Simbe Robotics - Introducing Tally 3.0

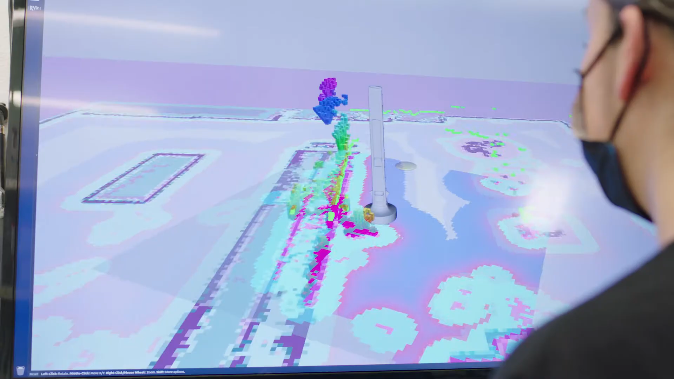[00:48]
and HDR to ensure that we're capturing the highest quality 2D and 3D images that are possible in a physical retail store.